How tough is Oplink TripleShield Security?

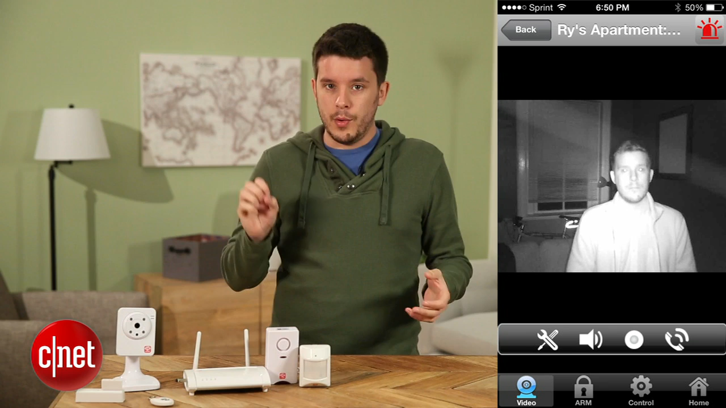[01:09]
So when the lights go down, they will automatically adjust and start capturing night vision footage. And that's really cool.